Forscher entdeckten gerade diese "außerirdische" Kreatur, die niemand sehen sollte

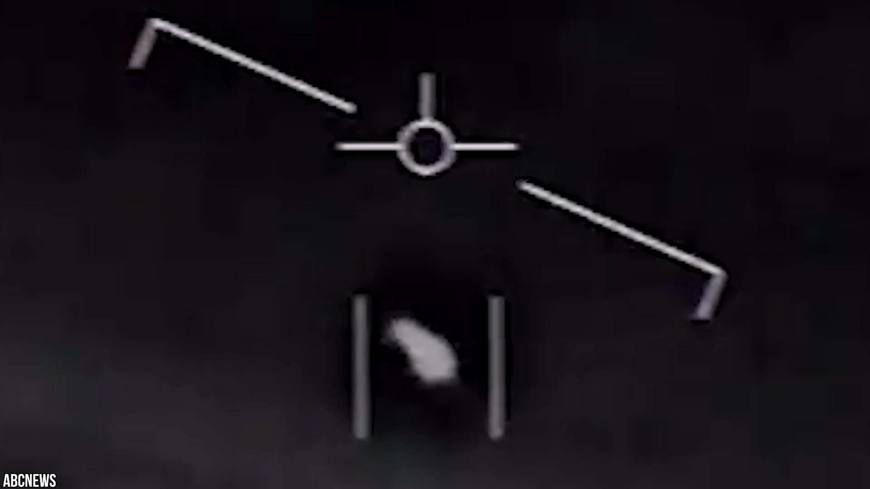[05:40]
Kampfpiloten der US Navy begegnen UFOs Im
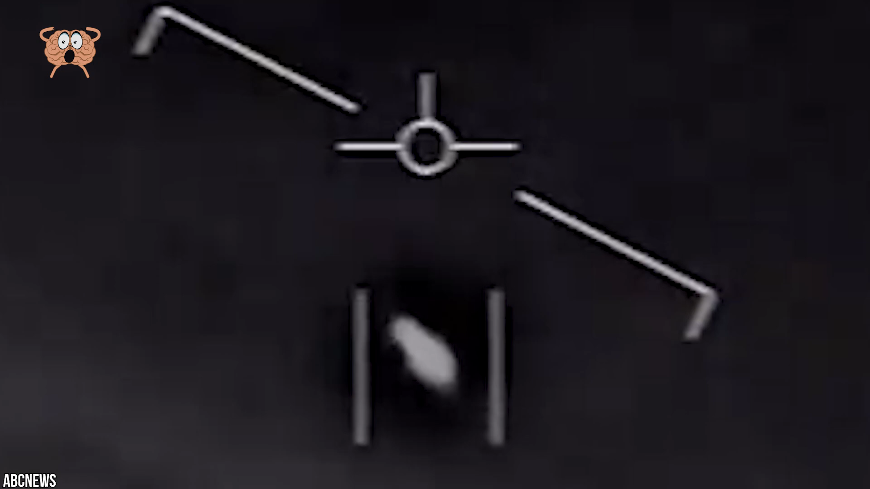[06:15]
Die rätselhaften Flugzeuge wurden von FA-18 Hornet Kampfpiloten aufgenommen,
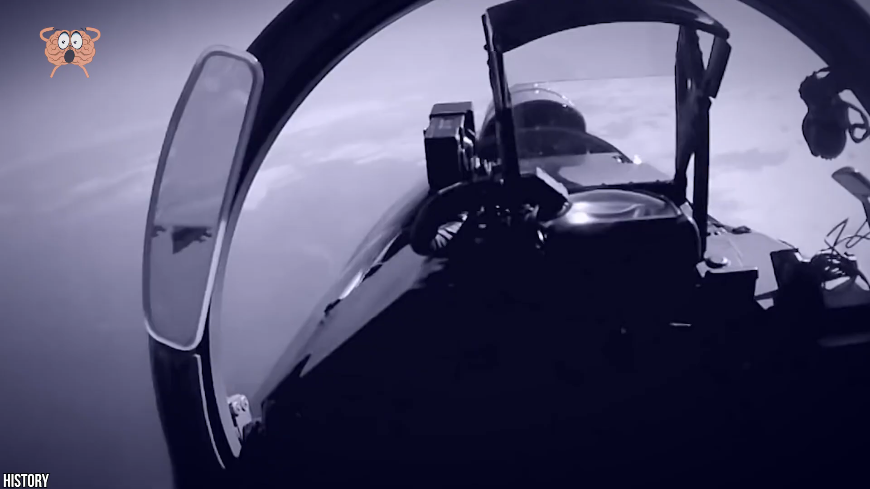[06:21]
die sagten, sie hätten keine erkennbaren Flügel,
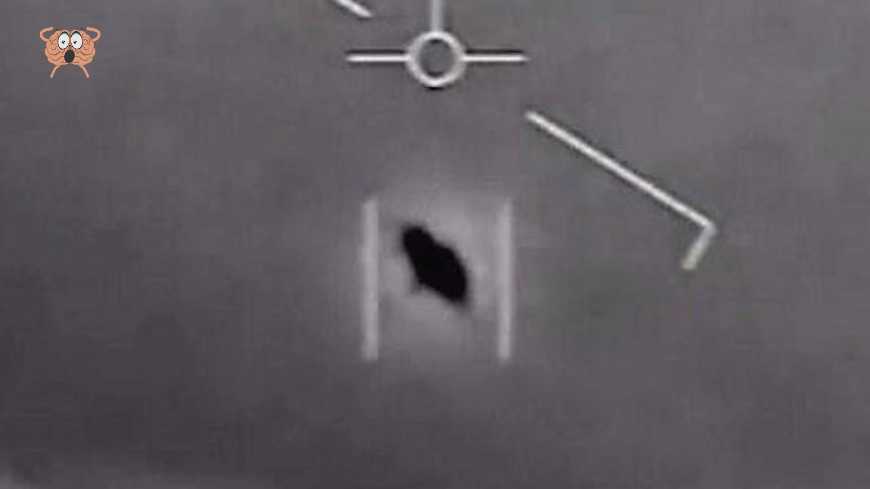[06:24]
kein erkennbares Heck und keine Abgasfahne.